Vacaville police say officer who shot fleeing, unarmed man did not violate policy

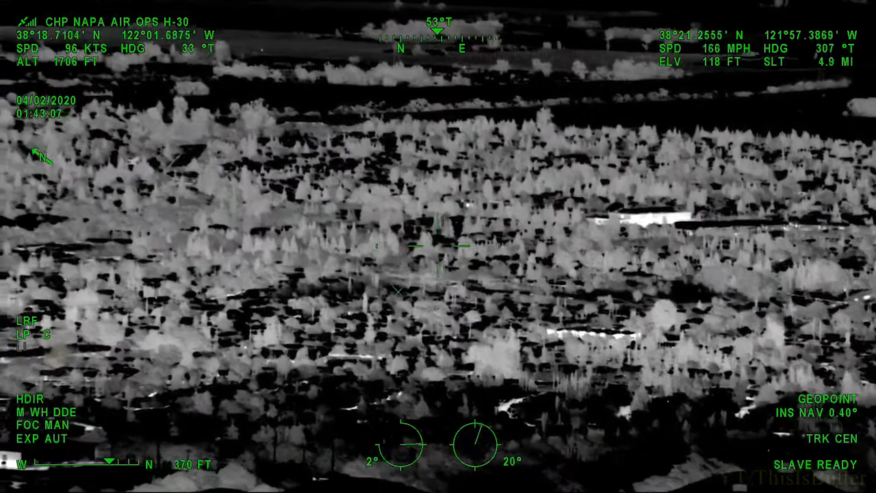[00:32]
and he just went back wrong way on your lattice, passing Burton. H30 will be overhead in about 20 seconds if they can keep visual on these.
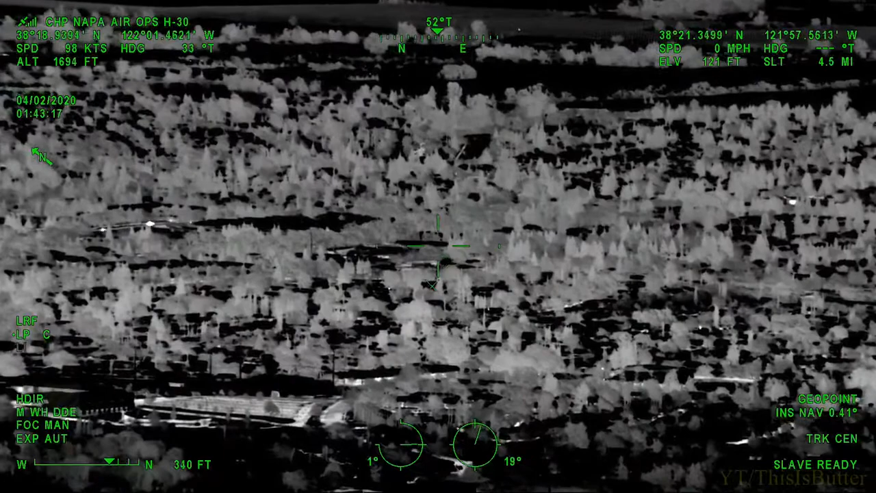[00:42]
9383, medic 993. Intoxicated subject at Littlewoods Mobile Home Park. Okay, I think I got him over here.
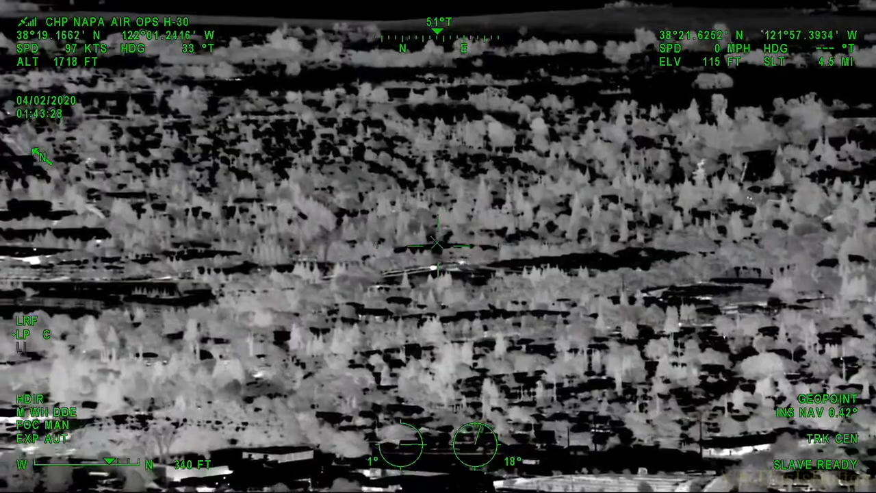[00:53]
1821 Lakeville Highway, 1821 Lakeville Highway, Petaluma, space number 6464,
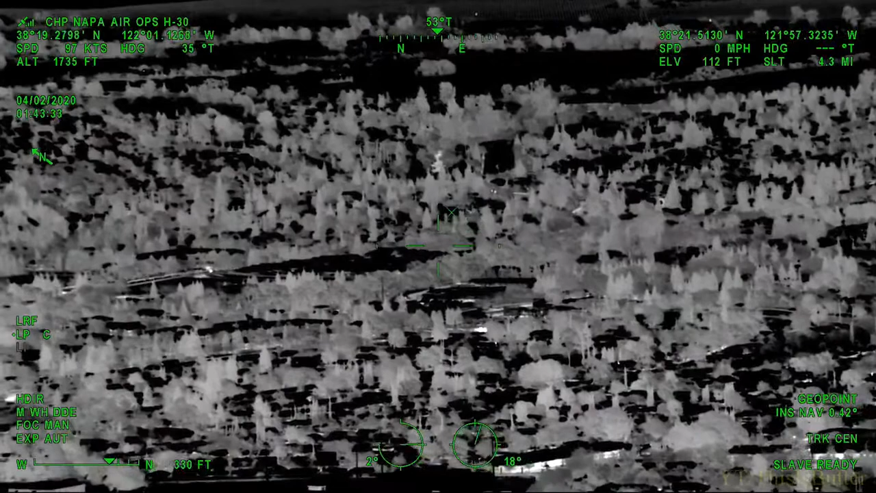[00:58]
Marina Avenue, Baywood Drive, box 3954, A off 2, control 4, 0143.
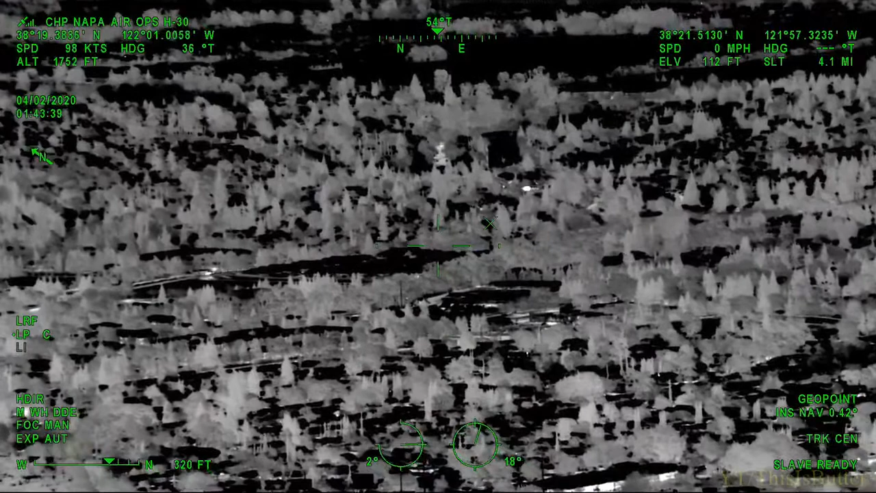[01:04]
Yeah, I got him there. H30, we're on CTP, we've almost got a visual.
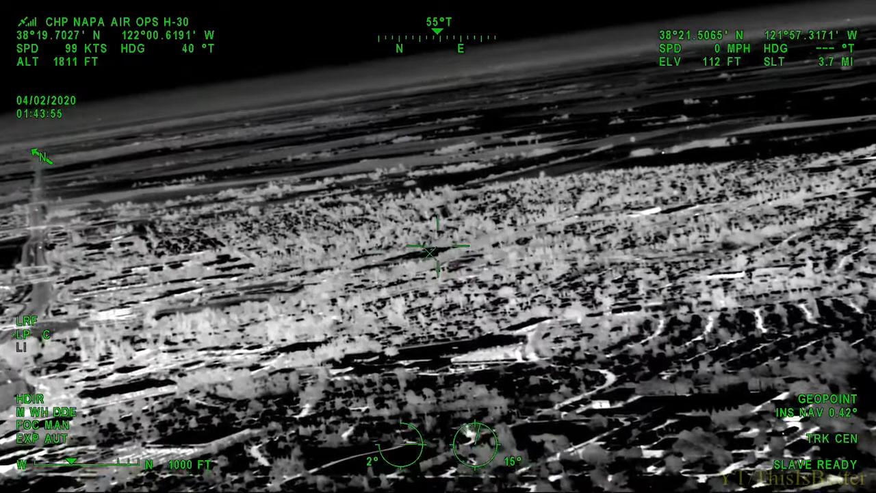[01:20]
We are in the emergency parking lot. Might have him getting in here.
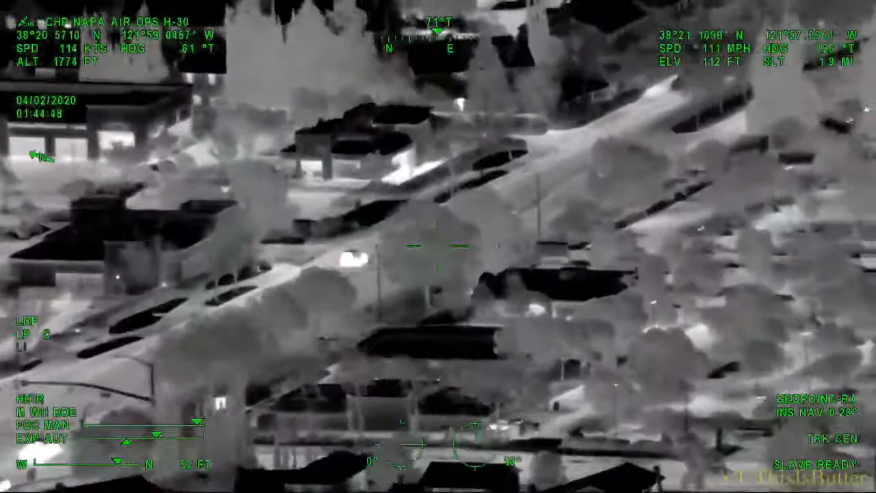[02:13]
We're continuing eastbound on Elmira. He's still wrong way. We're approaching Christine. Okay. And Vacaville, H30 overhead, we've got a visual. He's making a right turn now onto Christine. H30, copy overhead.
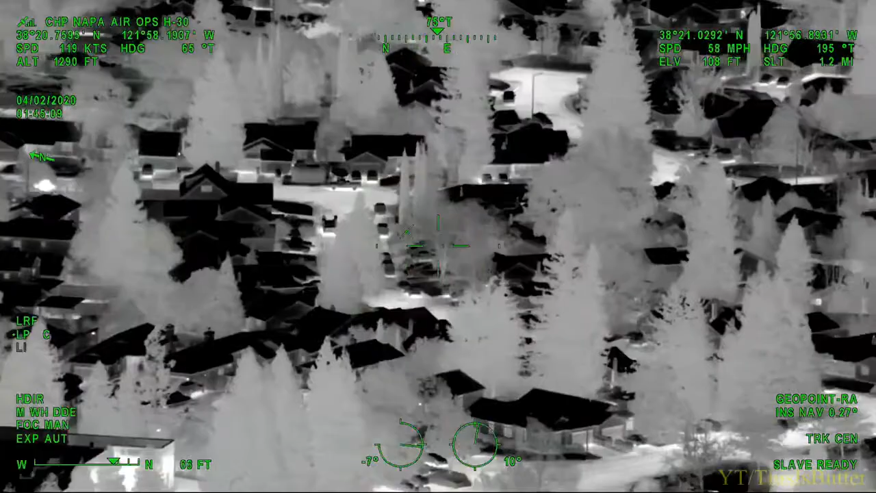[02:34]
We are southbound on Christine.
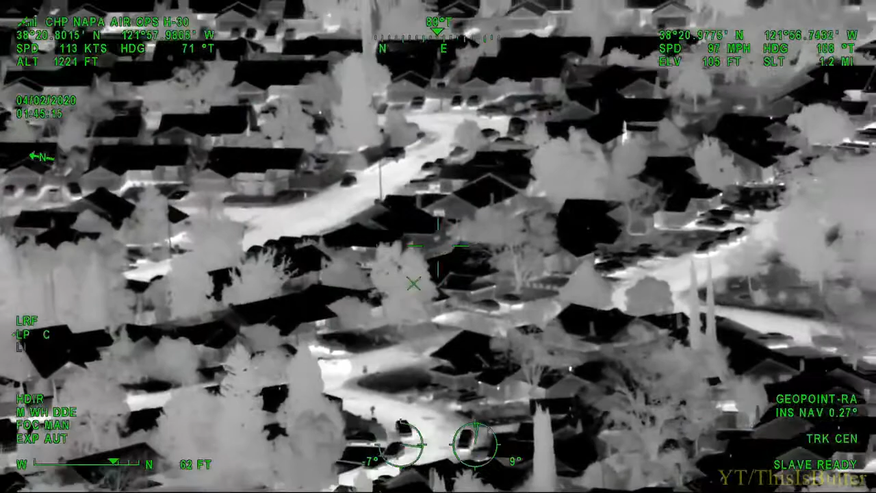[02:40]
Sam 13, Vacaville. Golden Gate H30, we're going to be calling it with Vacaville. He's still on the city streets. Have the air overhead. All other units terminate. Canceling code 33 at 1.5. Vacaville H30, we're approaching Edwin Drive.
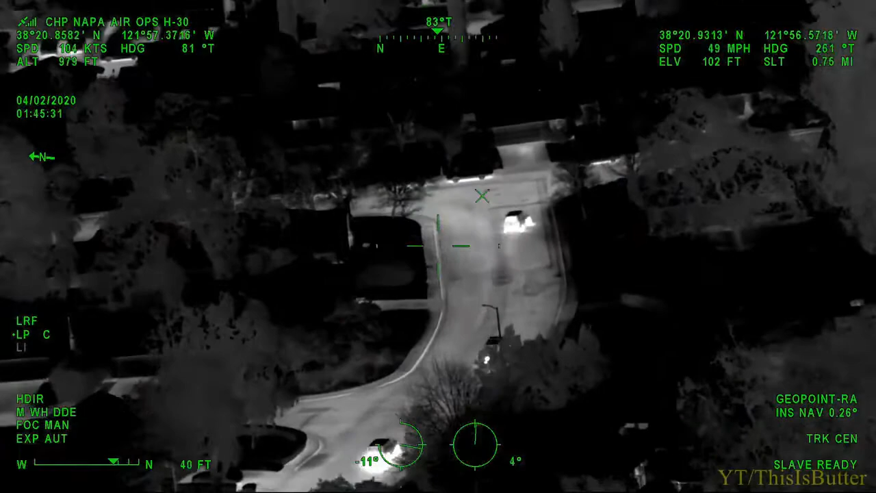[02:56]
Looks like he's making a right on Edwin. F6, can we get a suggestion for H30? Copy, right on Edwin.
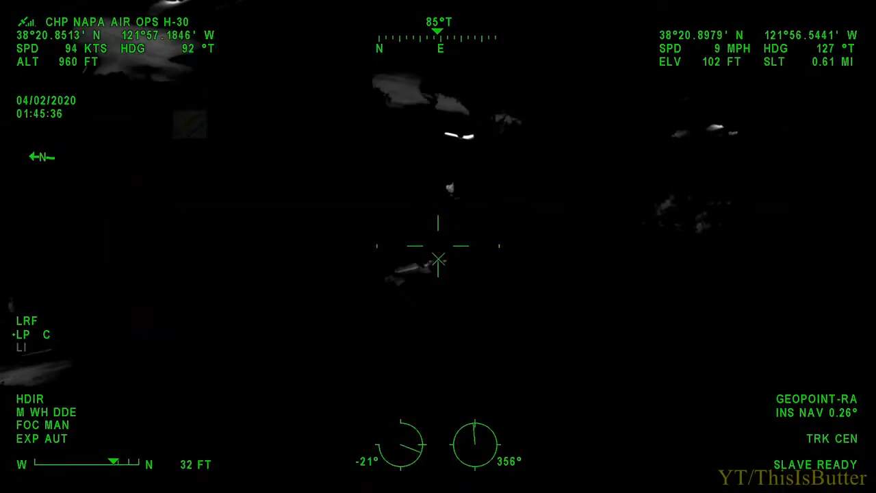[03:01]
Might be good on off ramps right now. H30, do we have any good suggestions by the on ramp? Golden Gate H30, Leisure Town 80. H30 made a left turn at the end, now on Robert Road. Essex and Rochelle, copy Robert Road.
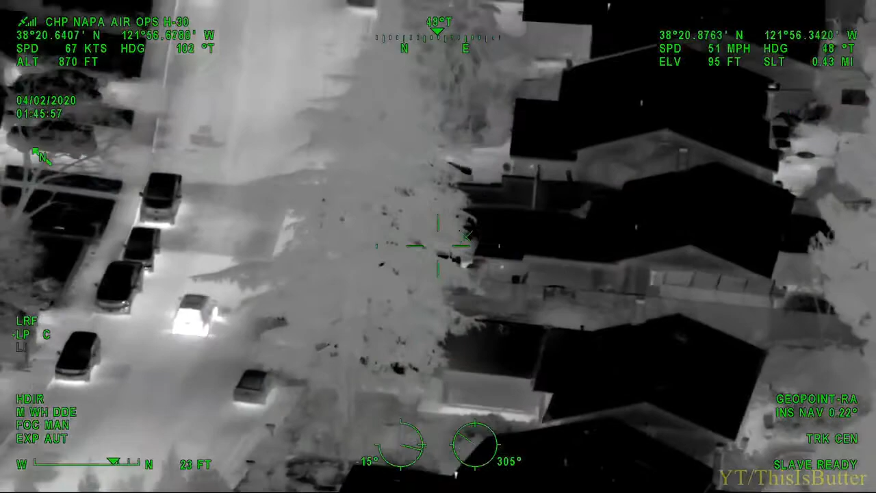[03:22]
Confirm 88 at 505. H30, speeds of 55. Copy 5. Oh, they're going to go head on with him right here. H30, we're still on Edwin, and we're making a right turn now onto Elmira. Sorry about that unit.
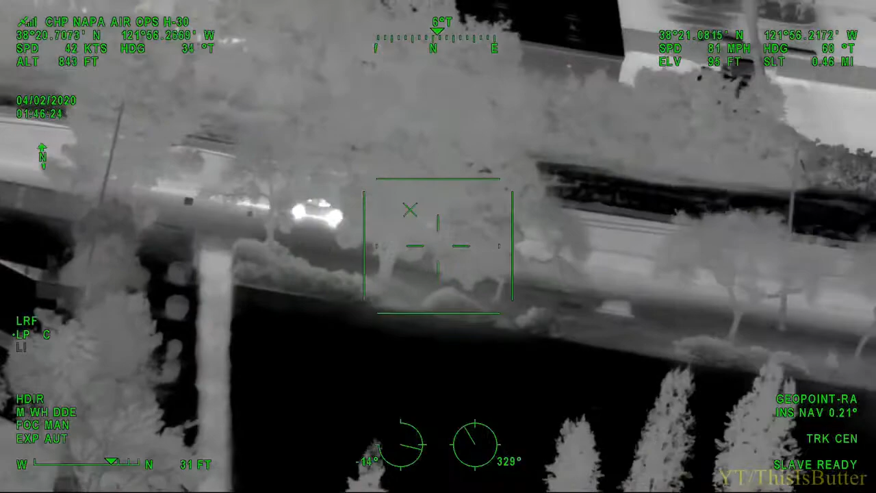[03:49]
H30, copy. Right onto Elmira from Edwin. Code 33 back on this channel. Tom 1, you're 20 with spike. Just be advised that you shot fire.
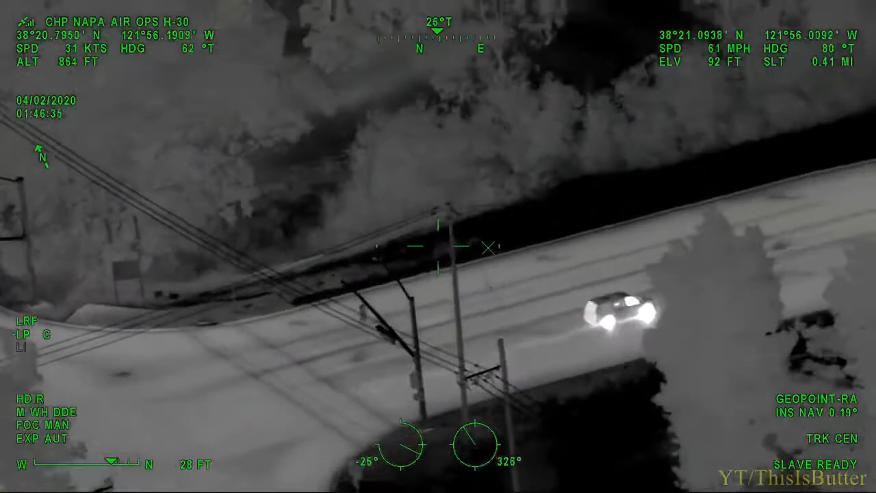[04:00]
Oh, shit. We're on Edwin.
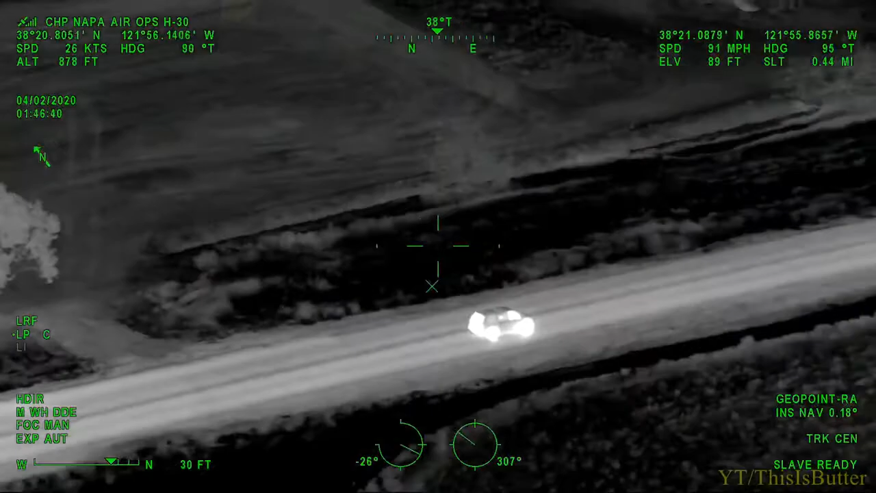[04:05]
H30, we're continuing on Elmira now, out past Leisure Town.
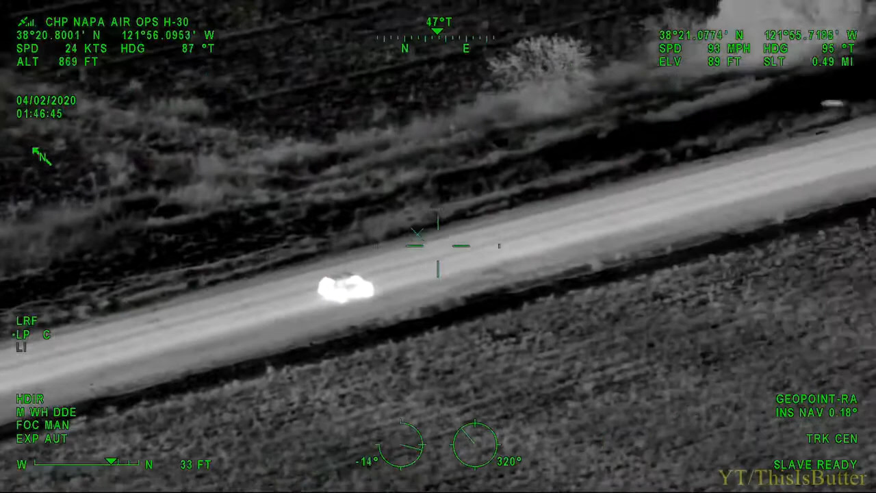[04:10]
Golden Gate H30, Vacaville had shots fired.
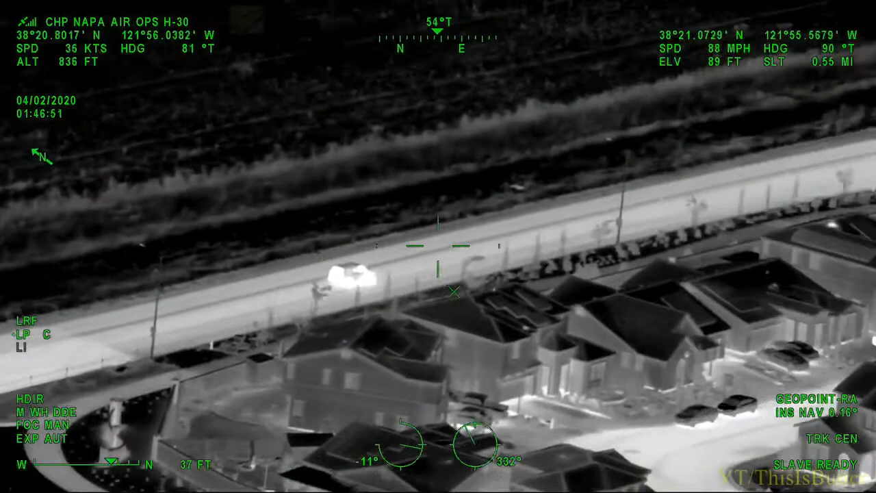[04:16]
We're still on Elmira now, out towards Leisure Town, or past Leisure Town. Copy, Vacaville shots fired on Elmira.
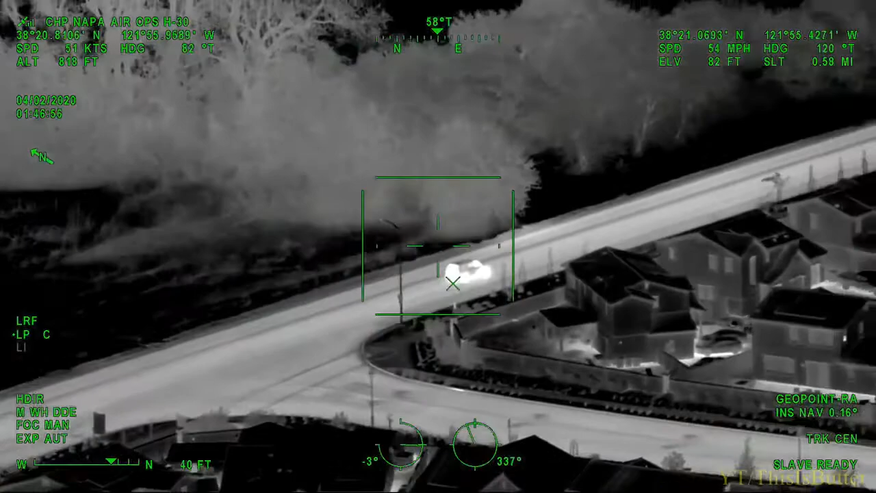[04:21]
And Vacaville H30. He's blacked out there.
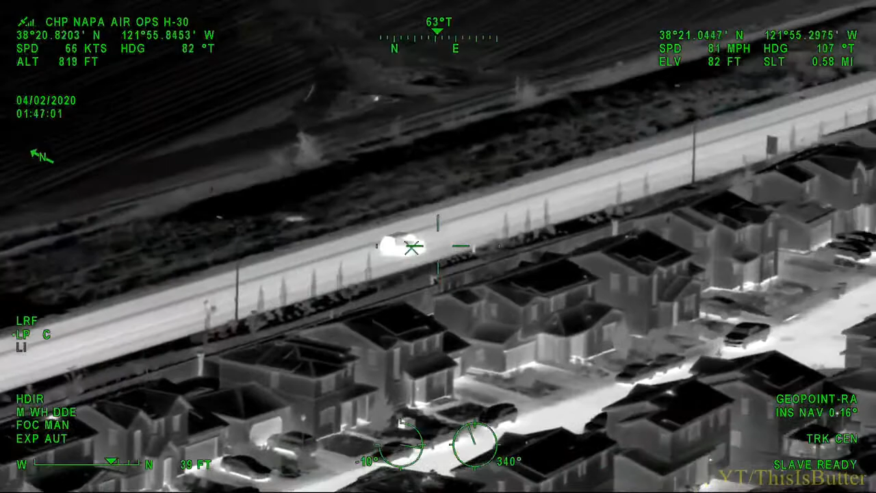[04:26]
Almost 100 miles an hour, continuing on Elmira. It's 86 at the from H3 advised shots were fired.
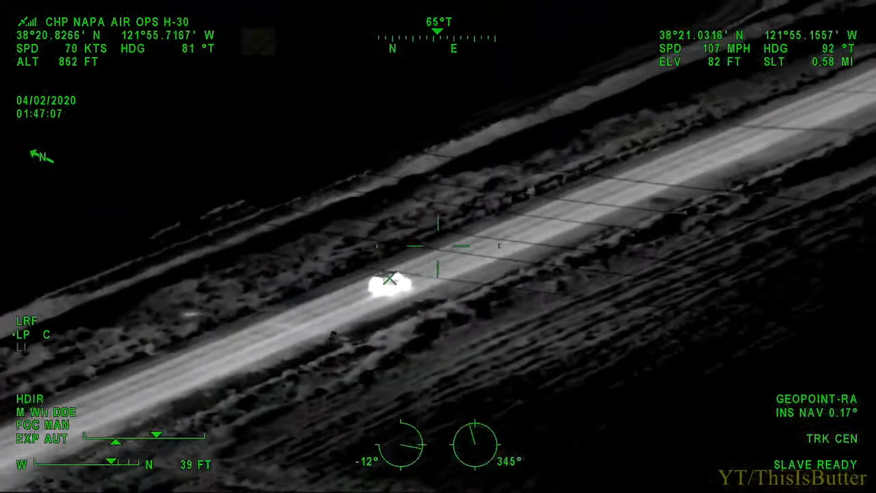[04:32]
Go ahead, Leisure Town and Fry, see if he comes in that way.